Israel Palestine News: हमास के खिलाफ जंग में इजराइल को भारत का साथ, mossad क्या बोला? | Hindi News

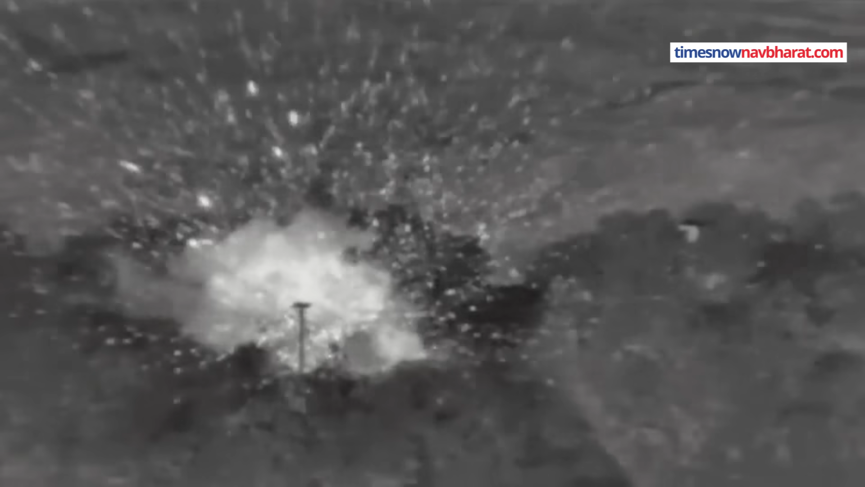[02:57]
में इसराइल ने हमास के अब तक 650 से जादा ठिकानों को तबाह कर दिया है